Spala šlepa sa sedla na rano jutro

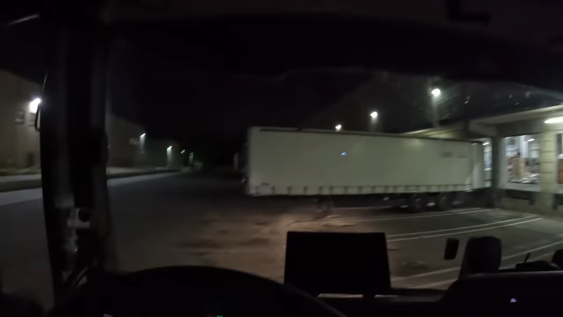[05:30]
Meni je žao kolege, stvarno što je mu se ovo desilo, ali šta ćete, kad se ljudi žuri, tak se to dešava uvijek najutra.